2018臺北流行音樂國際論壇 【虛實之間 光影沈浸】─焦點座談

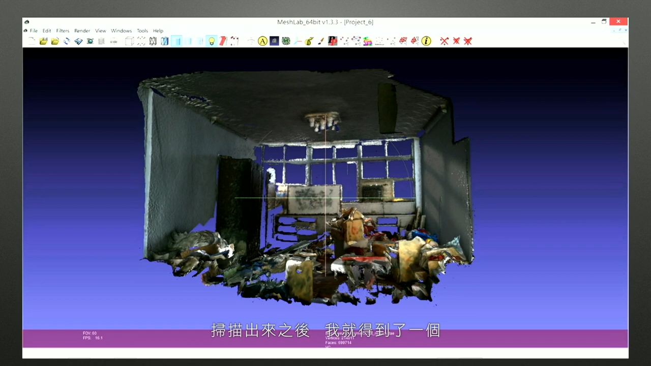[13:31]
掃描出來之後我就得到了一個降的一個Mesh然後我在作為一個劇場導演我就學到很多相關的3D詞彙那這個Mesh我要怎麼樣運用它呢?